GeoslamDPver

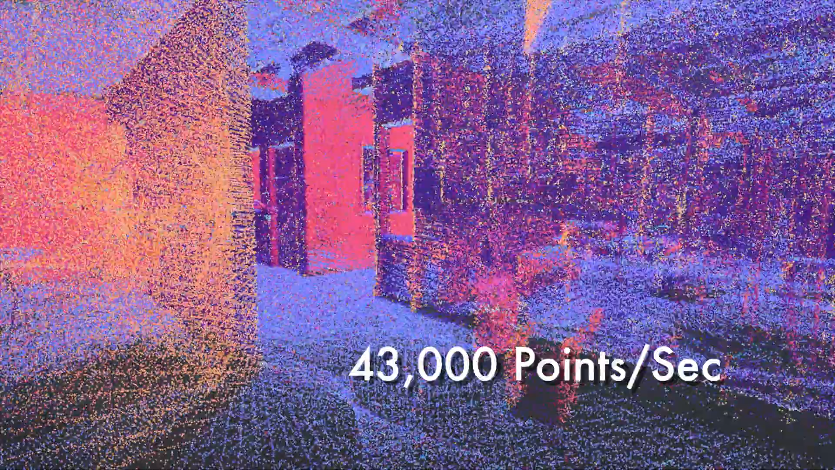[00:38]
With a 360-degree vertical field capturing
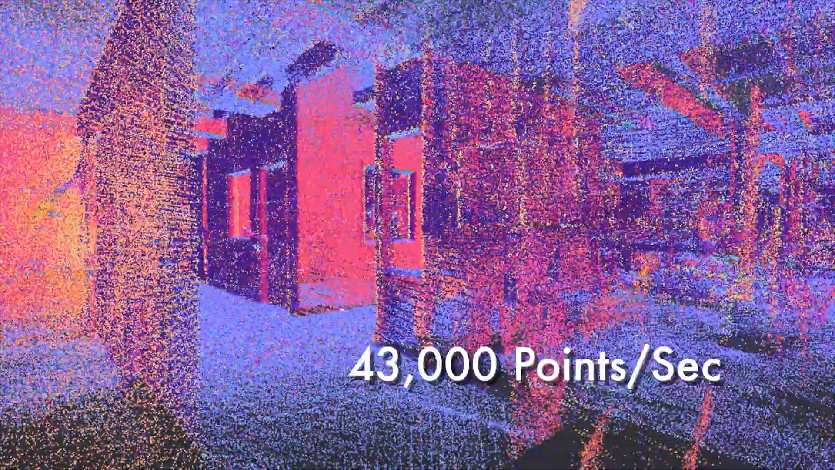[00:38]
43,000 points per second with no need for GNSS,
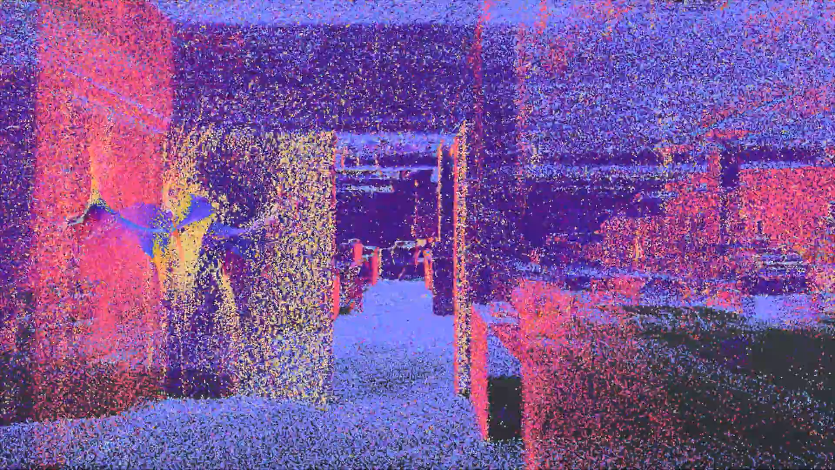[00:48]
Data can be downloaded, processed, and viewed within minutes of capture.
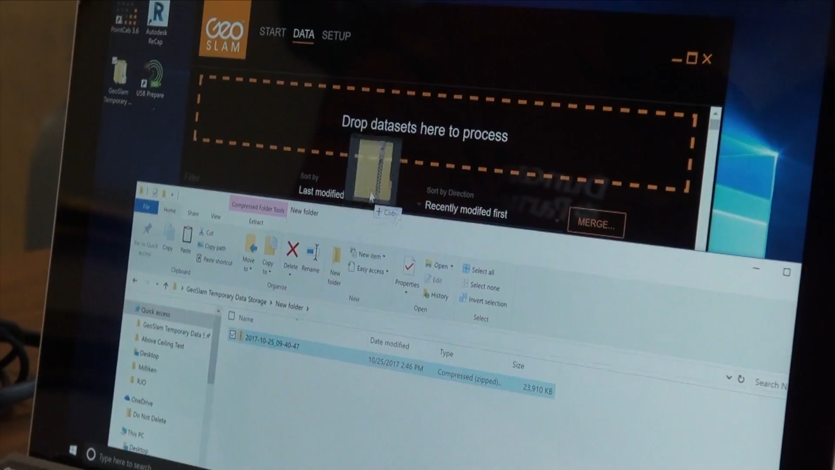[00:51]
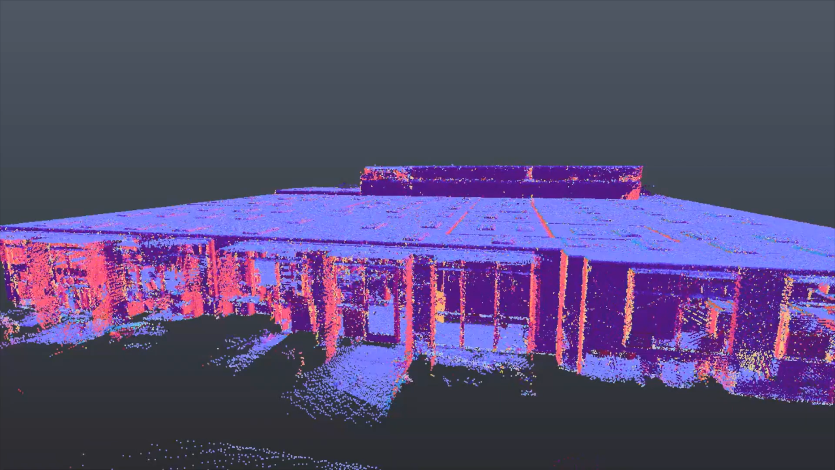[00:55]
Your scan data is then ready for editing and export in a variety of industry-standard software formats.